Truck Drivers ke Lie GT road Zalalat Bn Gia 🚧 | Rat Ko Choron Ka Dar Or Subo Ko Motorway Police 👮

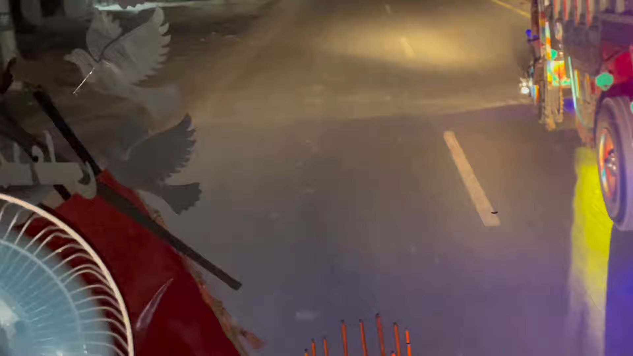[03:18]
ਮਾਸ਼ਾਅੱਲਾ ਜੀ 192 ਜਾ ਰਹੀ ਹੈ ਆਗੇ ਆਗੇ ਹਮ ਉਸਕੋ ਫੋਲੋ ਕਰਤੇ ਜਾ ਰਹੇ ਹੈ ਕਿਉਂ ਅਸੀਮ ਸਾਹਿਬ
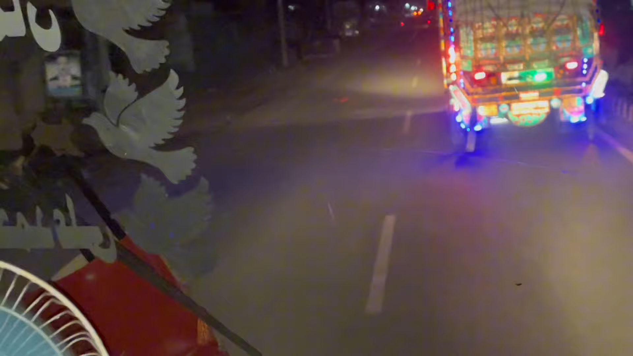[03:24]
ਸਫ਼ਰ ਕਵਰ ਕਰਨਾ ਹੈ ਬਾਈ ਰਾਤੋਂ ਕੇ ਅੰਧੇਰੇ ਮੇ ਰਾਤੋਂ ਕੇ ਸਨਾਟੇ ਮੇ
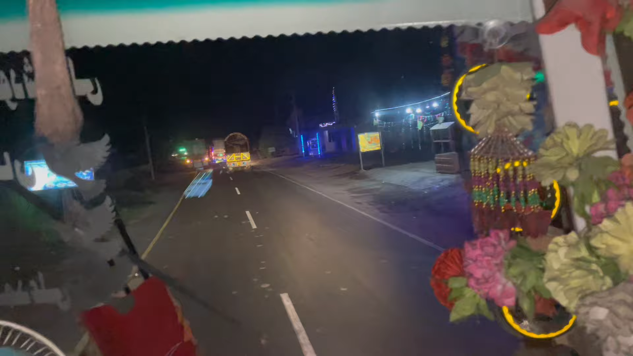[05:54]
جناب یہ اپنا بدنام زبانہ پل ہے آسیم صاحب.
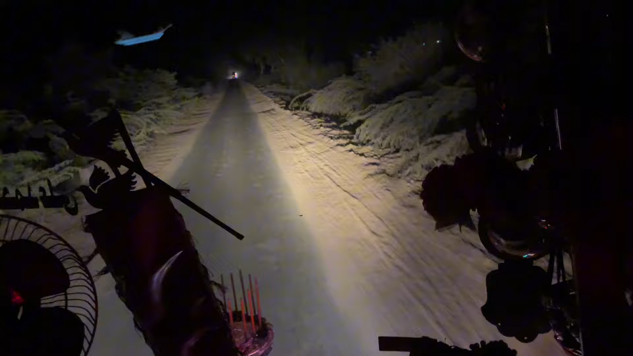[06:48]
ایسی آسم تھا 3 kilometer کا. تو جناب ادھر گاڑی جب دوسری آگے سے
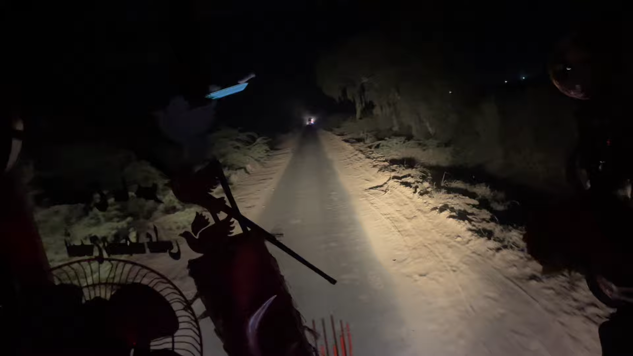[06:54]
آتی ہے نا تو اس کو رستہ دینا پڑتا ہے گاڑی روک کر، تو جس کا ڈاکو بھائی پورا فائدہ اٹھاتے ہیں پورا.
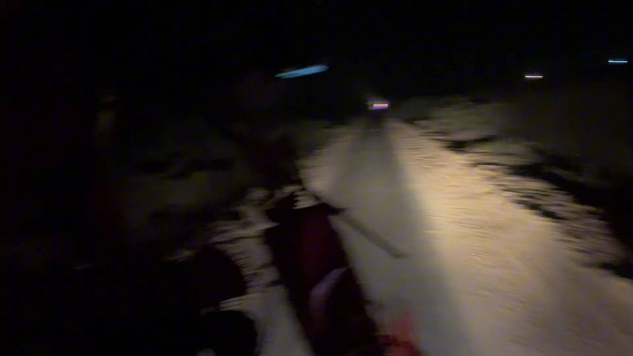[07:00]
ایسے ہی آسم صاحب، ابھی آپ کے بھائی کو بھی آگے سے گاڑی پڑ رہی ہے تو میں تو آسرا لینا نہیں بھائی، تھلے لا لو. اللہ مالک بھائی، اللہ مالک ساڈے غریباں دا.
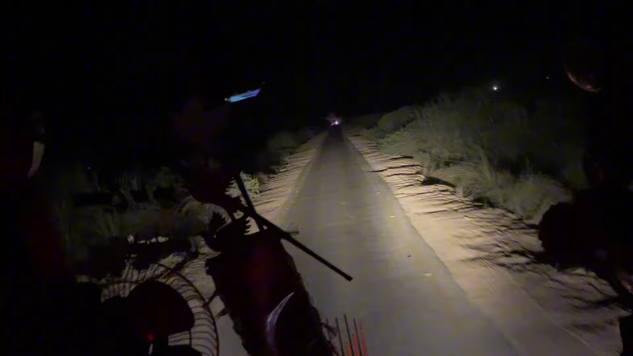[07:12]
چل چل چل چل موٹر سفر نبیڑ. اللہ کرے وہ پیچھے سٹاپ پہ رک جائے نا ڈرائیور، اگر سمجھتا ڈرائیور ہوا تو پیچھے ہی روک لے گا. کہ نہیں آسم صاحب، تو بھائی نچلے رستوں پہ میں تھوڑا سا کنی کتراتا ہوں موبائل باہر نکالنے سے، لیکن آج آصف نے کہا نہیں بھائی نچلے رستوں کا بھی ٹوسٹ کرواؤ، ہم کو بلاگ دو، جی ٹی روڈ پہ تو دکھاتے رہتے ہیں ہم. چل چل چل کروا لیے، چل چل.
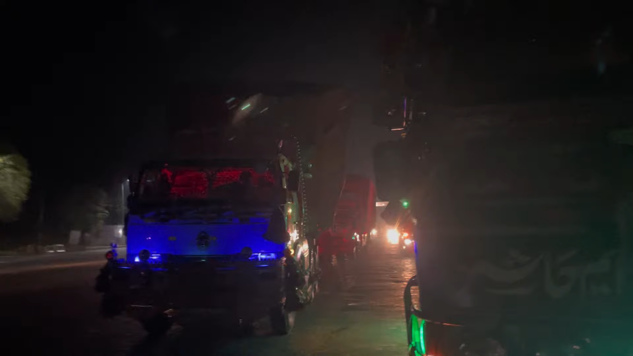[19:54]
ਤੇ ਵੀਰ ਜੀ ਖੇਡ ਮੁਕੱਦਰਾਂ ਦੀ ਦੇਖੇ ਬਾਈ ਹਜੂਮ ਇਕੱਠਾ ਹੋਇਆ ਮੰਦਰਾ ਟੂਲ ਪਲਾਜ਼ਾ ਪੇ ਅਭੀ ਮੈਂ ਕਿਸੇ ਗਾੜੀ ਕੇ ਸਾਥ ਗਾੜੀ ਕੇ ਪਿੱਛੇ ਜਾਊਂਗਾ
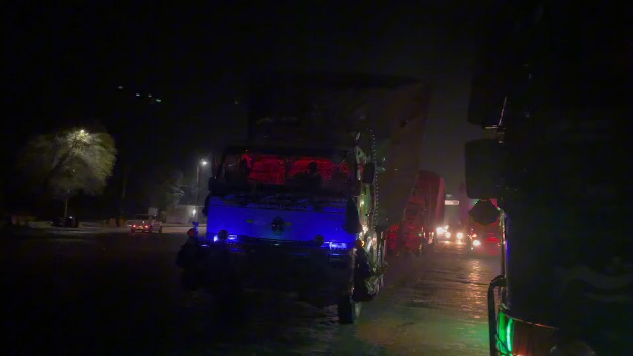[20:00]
ਇਸ ਗਾੜੀ ਕੋ ਜਨਾਬ 30,000 ਜੁਰਮਾਨੇ ਹੋ ਗਏ ਫੋਟਾਬਾਦ ਸੇ ਇਧਰ ਮੰਦਰਾ ਤੱਕ ਆਤੇ ਆਤੇ ਤੋ ਮੁਝੇ ਬਤਾਏ ਇਸਨੇ ਕਿਆ ਕਮਾਈ ਕੀ ਹੋਗੀ ਇਸ ਬੰਦੇ ਨੇ ਹਾਂ